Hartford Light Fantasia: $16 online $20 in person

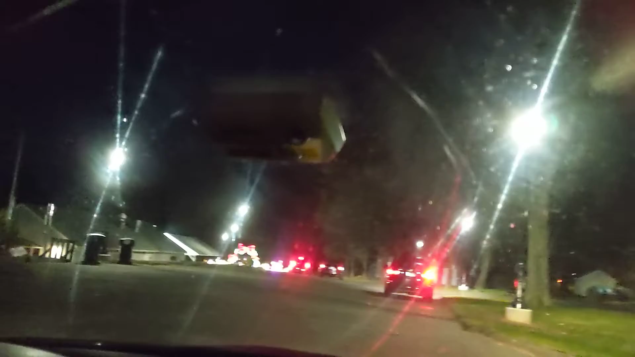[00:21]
We don't have Christmas music because our radio is currently broken because it destroys our battery by killing all the charge. I can put my Spotify Christmas on.
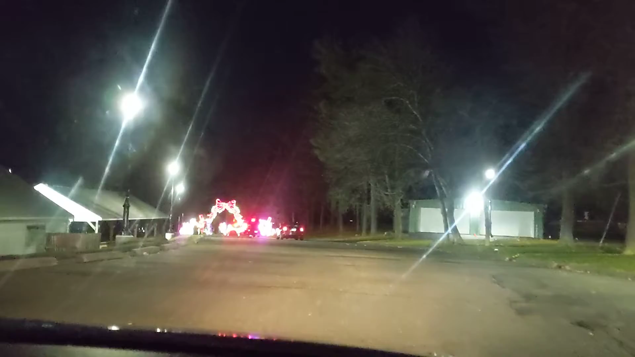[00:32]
No, it's copyrighted. Okay. No Mariah. Oh, this is the official beginning of it.
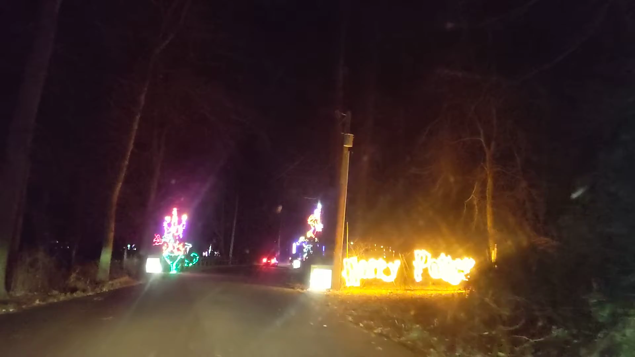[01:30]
Harry Potter. Just randomly says Harry Potter because I guess Harry Potter can be considered a Christmas movie because it takes place all year and Christmas happens. Oh, that's a wizard. If you say so. That's a wizard. That's Harry. That's Harry right there. He doesn't have the scar. Yes, he does. Ish. He has two dots.
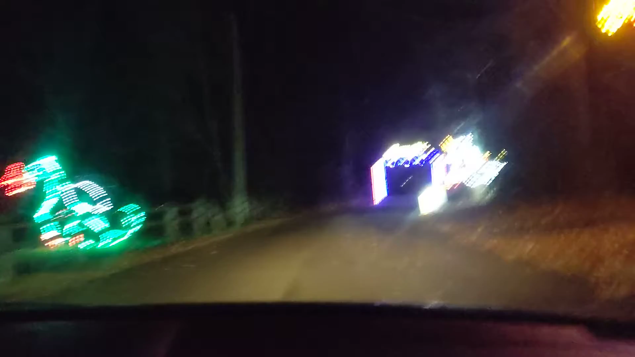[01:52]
Yes. It's a fire-breathing dragon. Yes. This is sponsored by a lot of places on the website. And a unicorn. I counted over 20 sponsors for this thing.
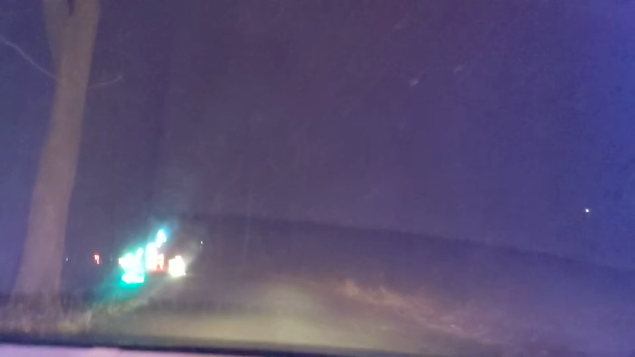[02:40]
Buenos. What else? Doesn't say Feliz Navidad. It does not say Feliz. Here we have a moving frog. Boop, boop, boop. He's jumping. He jumped pretty fast. The setup is slow. Oh, you got reindeer jumping reef. It worked once. Here it goes. Bam, bam, bam, bam.
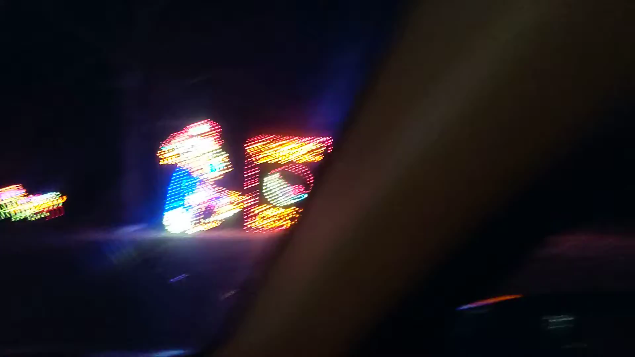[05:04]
That's it. We got Eevee, Blastoid, Pikachu, Ash, and a Pokeball.
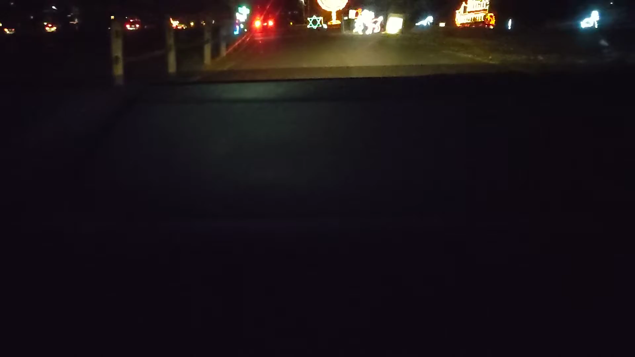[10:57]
Mm-hmm. With ducks and geese and stuff. On the side, yeah. Aw. It's a little elf. There's an elf. There's a dude with his head, tongue stuck to a pole. And a girl making out with a reindeer. She's not making out. It's a little peck on the cheek. She's in love with it. That's bestiality. That's not.
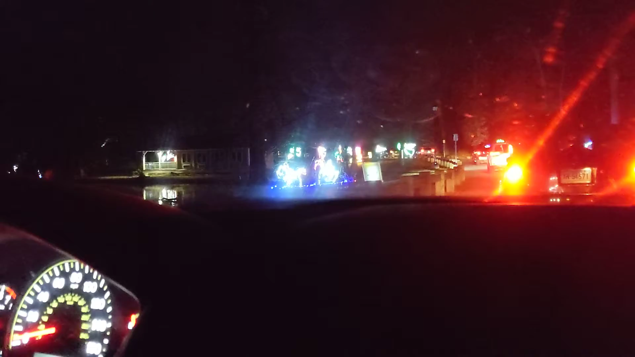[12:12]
Bon. I hear geese. Now, whether or not there's actual geese there. Yeah, I see them asleep. They're snoring. I think they're fighting. They're probably like, why are there all these lights here? We have an injured gingerbread man who got a leg lost, amputated.
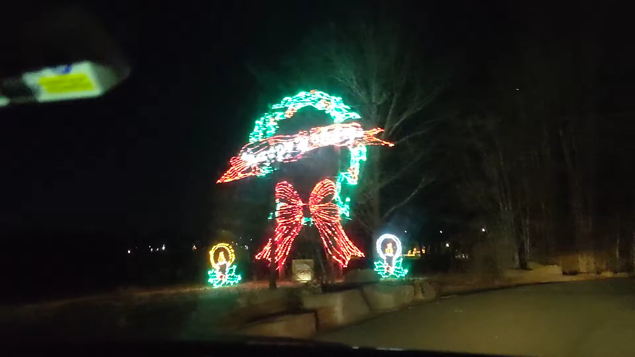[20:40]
Hortrudurts. Bye, Santa. And there's Santa waving bye. This reaches the end of the Channel 3 Kids Camp Holiday Fantasia in Hartford, Connecticut. I suggest buying tickets online. Mute the website because it plays really loud Christmas music on the website itself. Oh. Peace out, peace out. Bye.